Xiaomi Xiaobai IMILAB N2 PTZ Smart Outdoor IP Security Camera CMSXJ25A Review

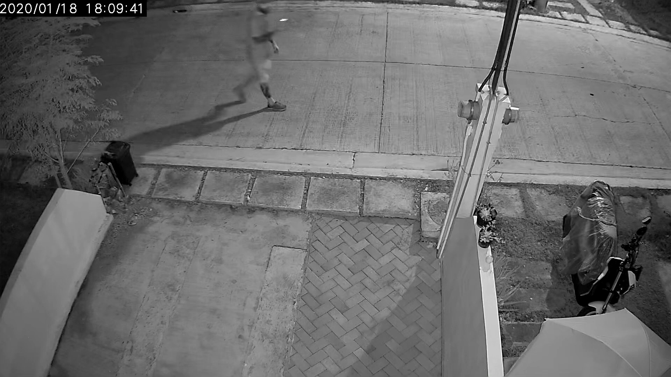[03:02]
You can also set it to use full color night vision.